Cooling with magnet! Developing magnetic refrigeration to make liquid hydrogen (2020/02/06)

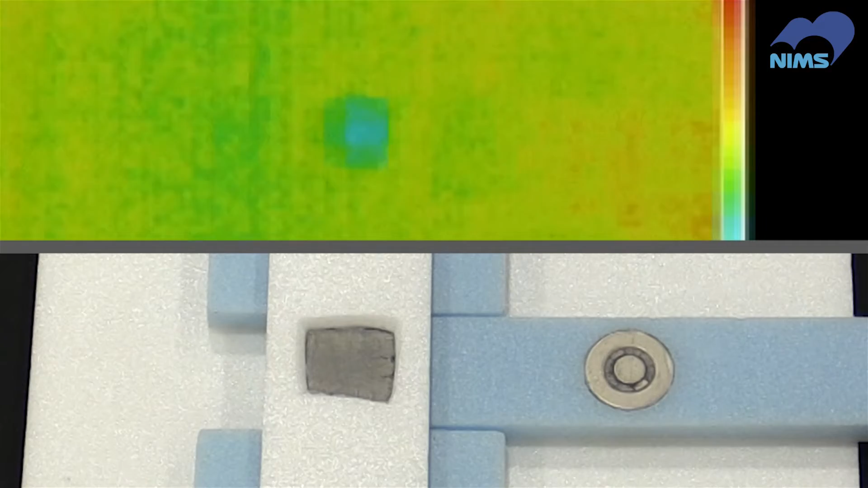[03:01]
The temperature of the metal decreases. The temperature of the metal drops when we simply remove the magnet.
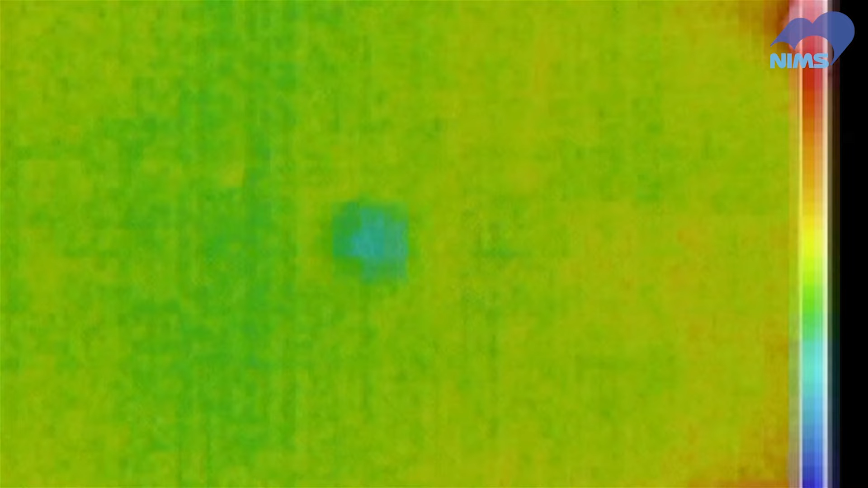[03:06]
This mechanism operates similarly to the previous cases.